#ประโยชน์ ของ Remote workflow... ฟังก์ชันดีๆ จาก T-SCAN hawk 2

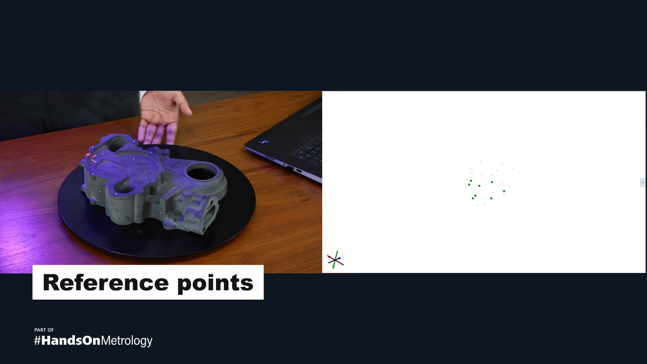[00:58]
เมื่อเราเก็บ Referent Point เสร็จเรียบร้อยแล้ว เราก็จะเริ่มทำการสแกน